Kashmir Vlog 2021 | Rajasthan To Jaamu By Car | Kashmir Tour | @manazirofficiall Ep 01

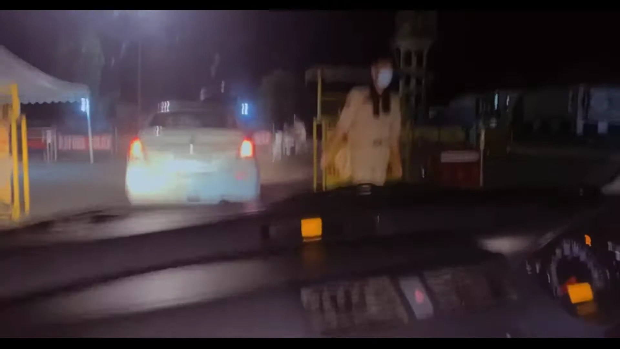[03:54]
यह है बॉडरर अधर को तो
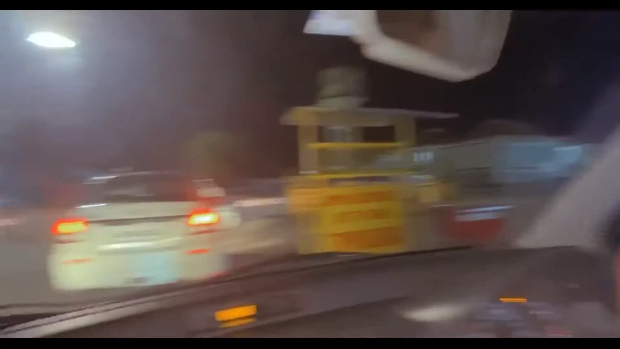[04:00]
यह है बॉडर यह बॉडर का नियुक्त कि
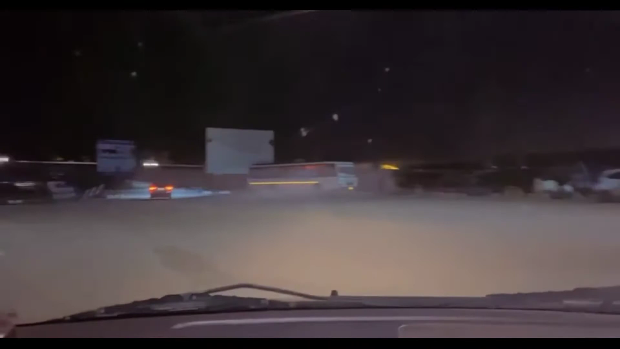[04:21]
अभी हमको जाना है, लेफ साइड,
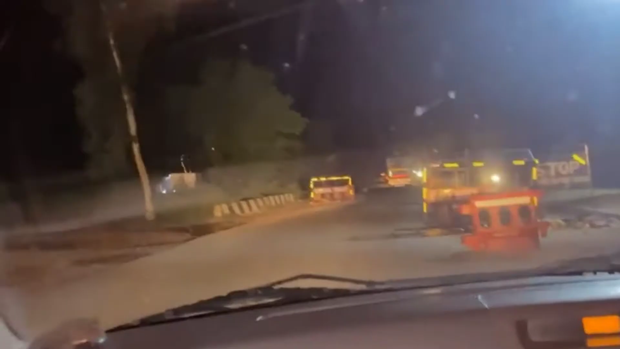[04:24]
तुम आ चुके हैं काश्मीर बॉड़र, अभी हमारा चेकिंग हो चुगा है,